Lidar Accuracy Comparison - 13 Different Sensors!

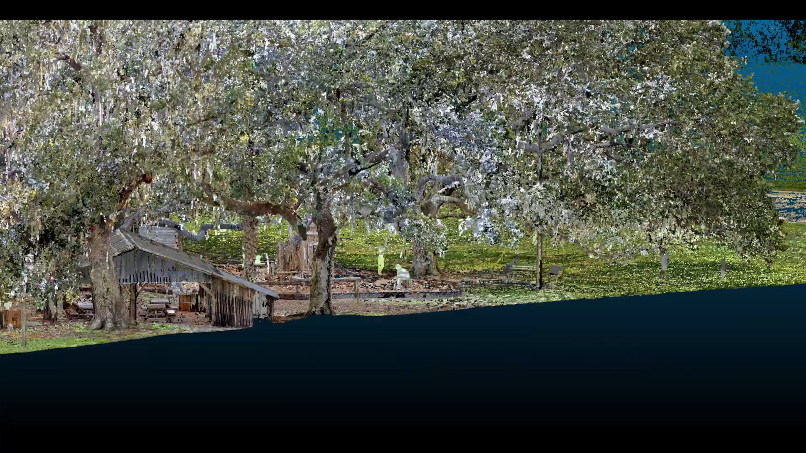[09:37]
Terrestrial scanning was more accurate and provided a better point cloud than SLAM,
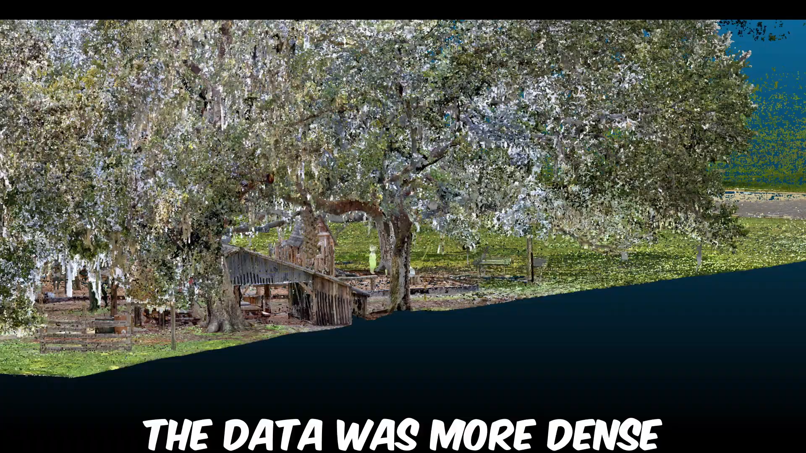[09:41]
and SLAM beat out UAV in the same categories.
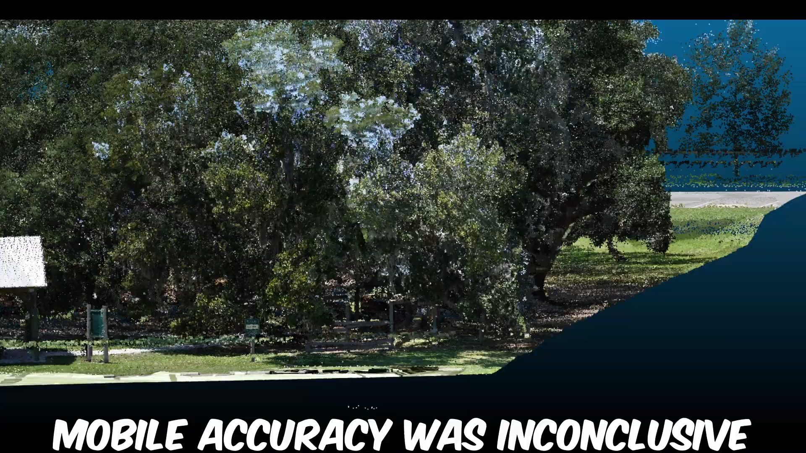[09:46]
Mobile was a bit of a wash accuracy-wise, considering it wouldn't be a totally fair comparison if control points weren't used horizontally.
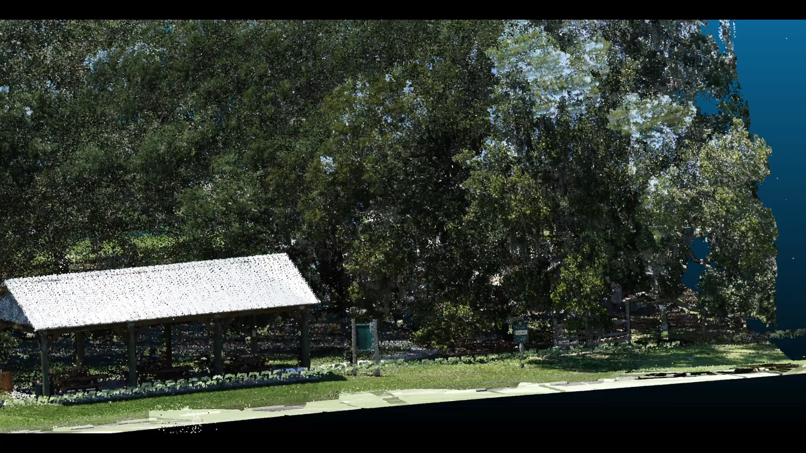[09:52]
The REGAL scanners did produce a relatively better product than the HASA scanner,
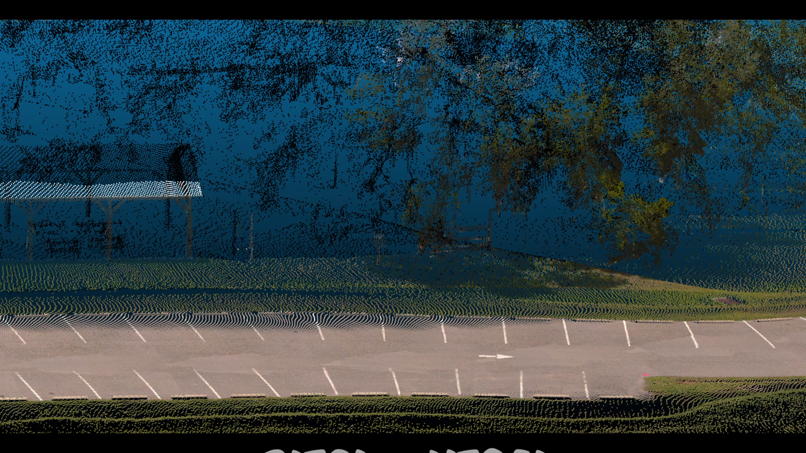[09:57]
and the premium REGAL scanner produced a better dataset in all respects compared to the other two.
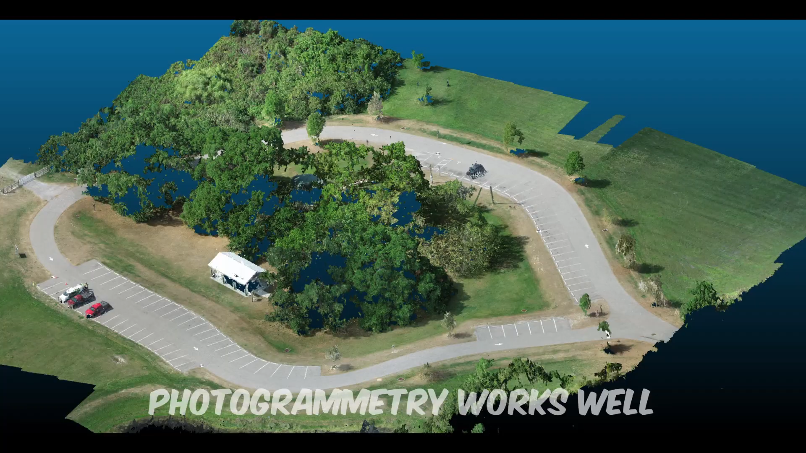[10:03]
Photogrammetry is a perfectly acceptable solution for any sites that don't have
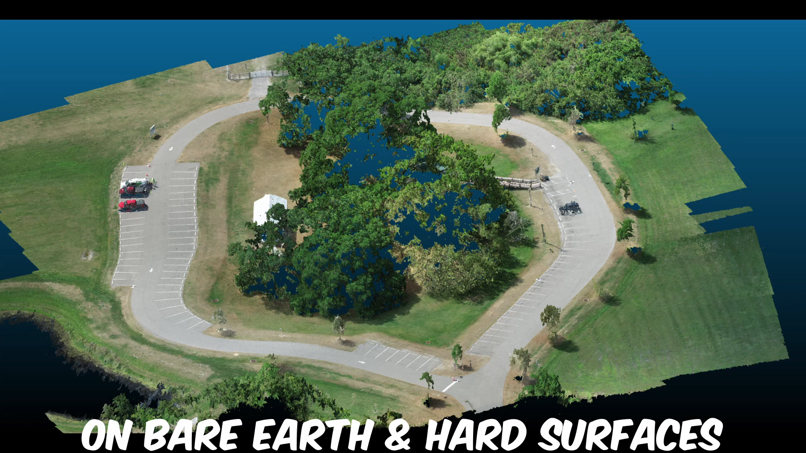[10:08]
areas with vegetation or overhead obstructions that need to be mapped.